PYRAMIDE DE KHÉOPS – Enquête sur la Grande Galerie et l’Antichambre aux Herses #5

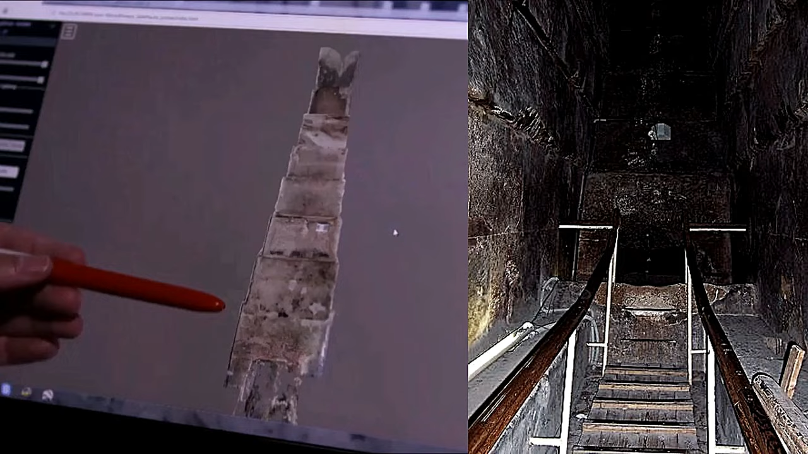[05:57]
En revanche, la paroi de l'extrémité supérieure sud est parfaitement régulière.